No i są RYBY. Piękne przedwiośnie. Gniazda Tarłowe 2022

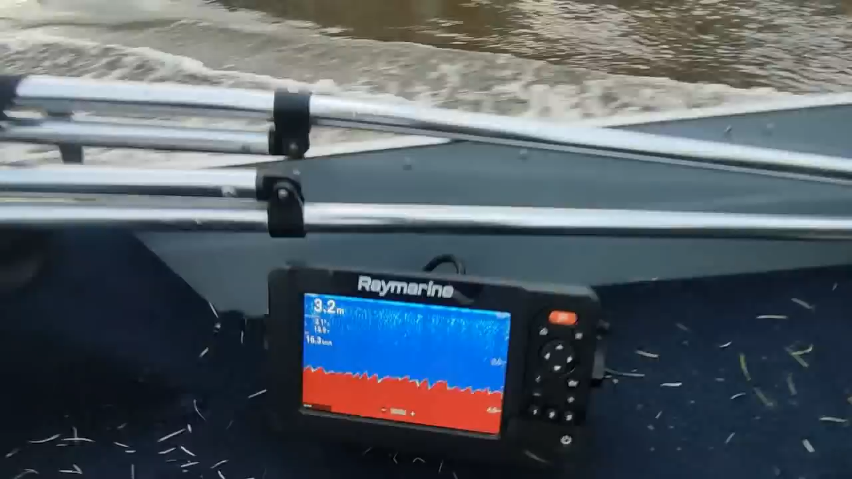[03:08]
On screen: depth 3.2 m
3 metry wody, no. Zobaczcie to.
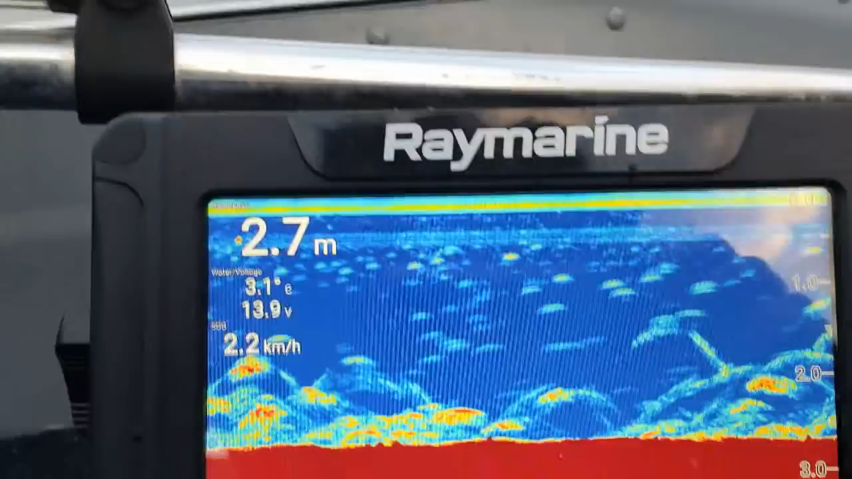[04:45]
On screen: depth 2.7 m, speed 2.2 km/h
A zobaczcie, kto przyszedł. Zobaczcie, kto tutaj przyszedł. Tyle ryb tej wielkości dawno, ale to dawno tutaj nie było. Można? Można. To prawda.
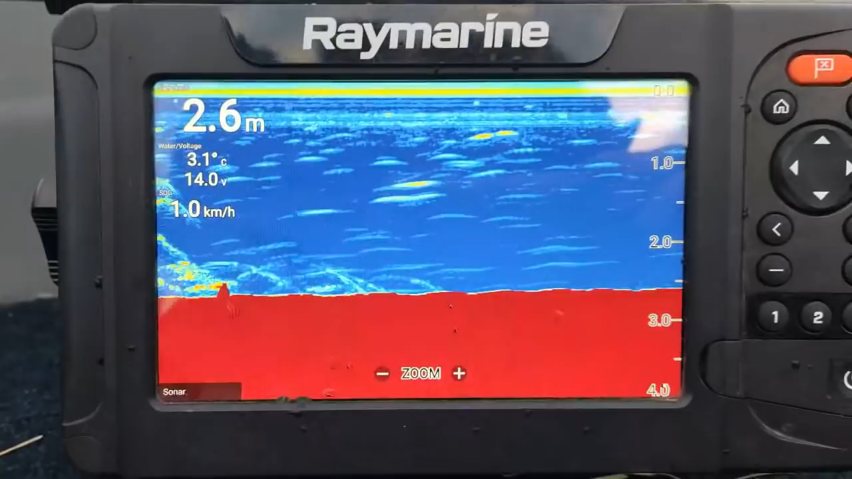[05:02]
On screen: depth 2.6 m, water 3.1°C, speed 1.0 km/h
wędkarze, uświadommy sobie jedną podstawową rzecz, że jak nie będzie szacunku, to nie będzie ryb. Jak ktoś pomyśli, jak to jest skonstruowane, jak to żyje, jak to rośnie i co trzeba,
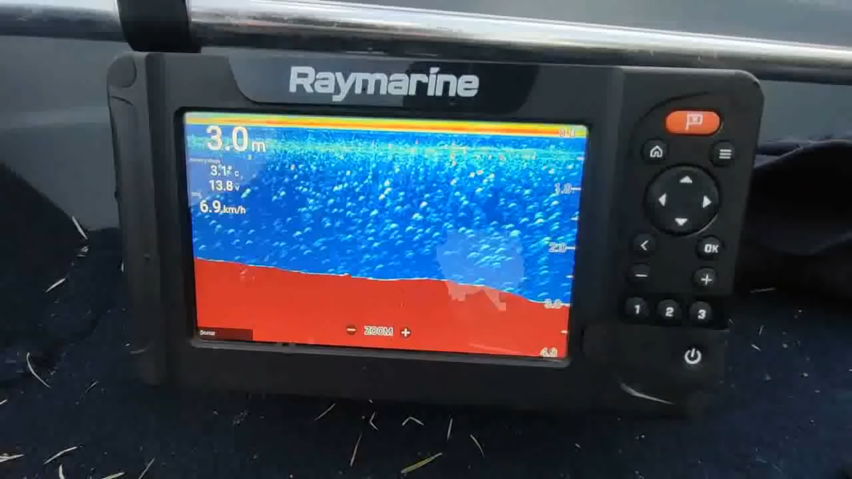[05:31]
On screen: depth 3.0 m, speed 6.9 km/h
Białorybiu mnóstwo. Niech sobie właśnie ta ryba tutaj odpoczywa.
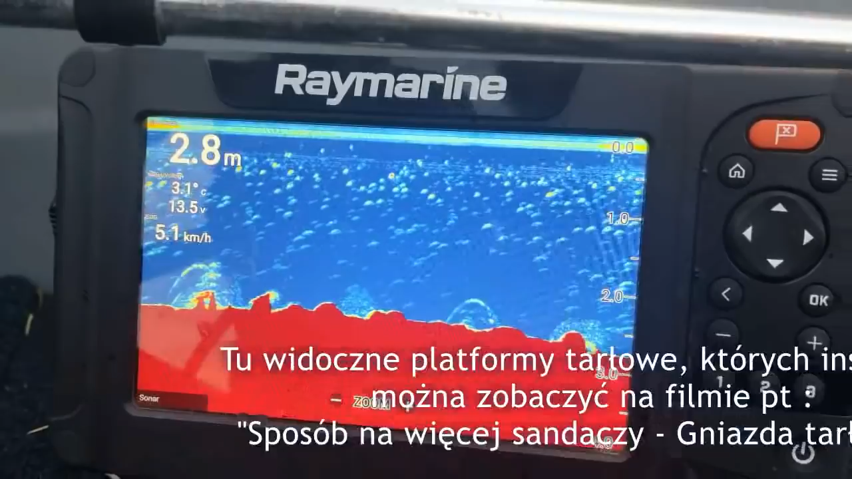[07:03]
On screen: depth 2.8 m, water 3.1°C
O, następna. Działa, działa. Można pomóc, można pomóc. Zobaczcie, jaka czeka nas wiosna. Zobaczcie, ile tu jest na rybku w tej chwili. A ile było większych ryb na odczycie.
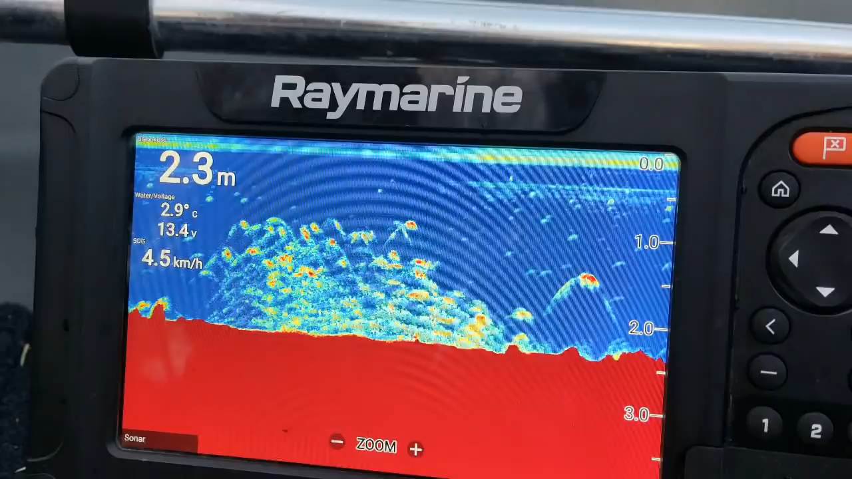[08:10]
On screen: depth 2.3 m, water 2.9°C, speed 4.5 km/h
Niesamowicie, ile rybek odpoczywa. Uszanujmy to. Jak widać na razie, szanują to wędkarze.
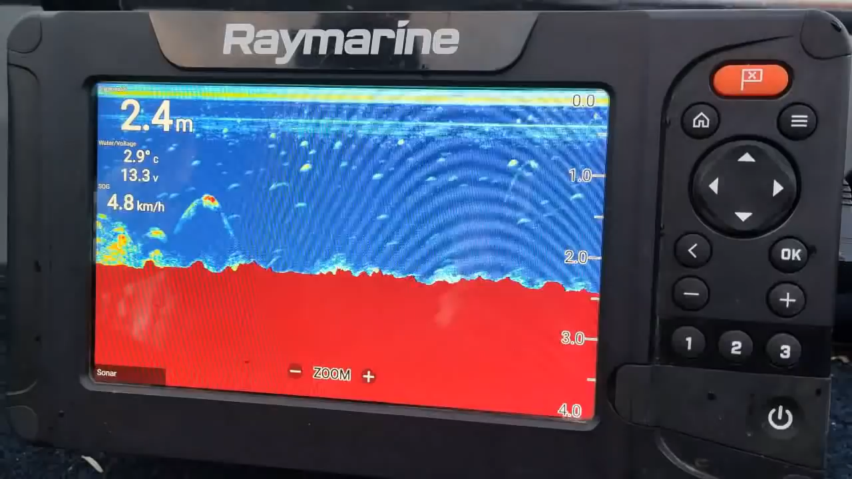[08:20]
On screen: depth 2.4 m, water 2.9°C, speed 4.8 km/h
Nie widzieliśmy wędkarza jeszcze. To prawda. Pierwszy raz od 7 lat nie widzieliśmy o tej porze wędkarza.
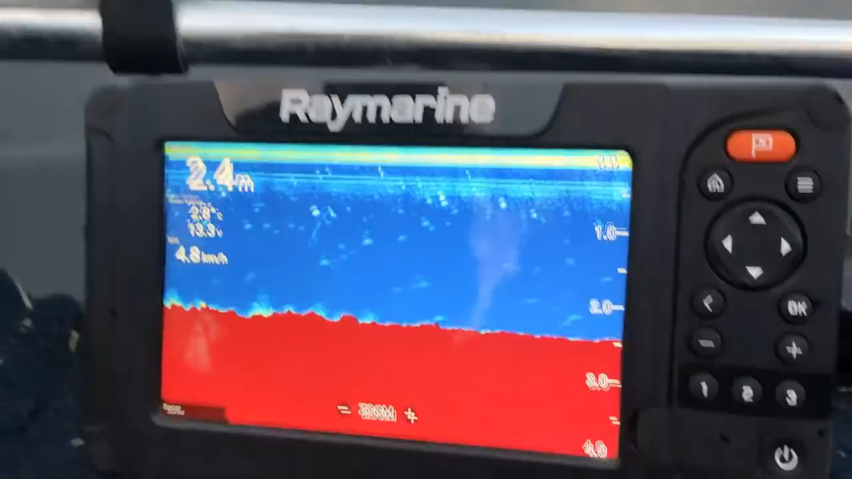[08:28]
On screen: depth 2.4 m
Ale jest jedna, wredna. Jest? Czapla. A, czapla. Nie jest źle.
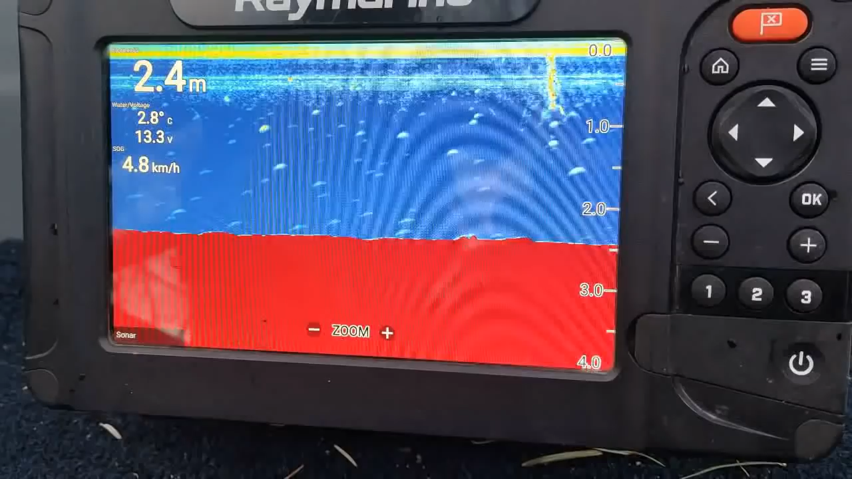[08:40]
On screen: depth 2.4 m, water 2.8°C, speed 4.8 km/h
Bardzo wiele dużych skupisk ryb. Warta w tej chwili 3,5 metra średnia głębokość.
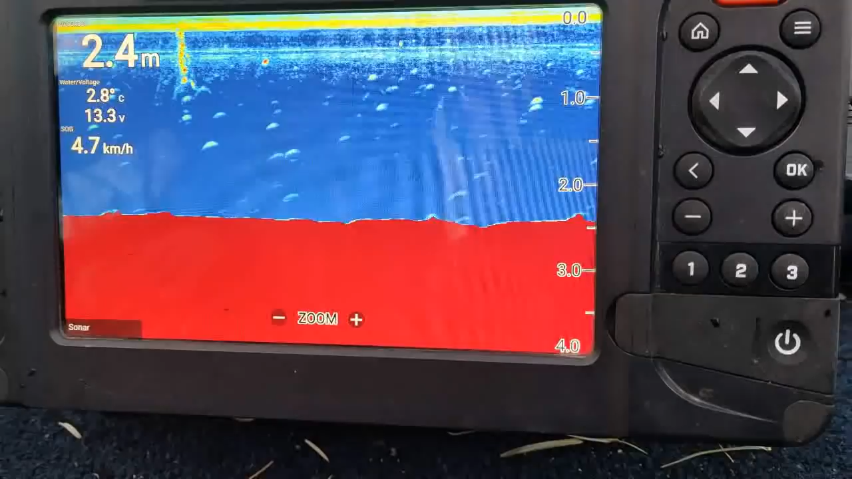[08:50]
On screen: depth 2.4 m, water 2.8°C, speed 4.7 km/h
Teraz nie jesteśmy na warcie, jesteśmy na dopływie, na jednej z odnóg.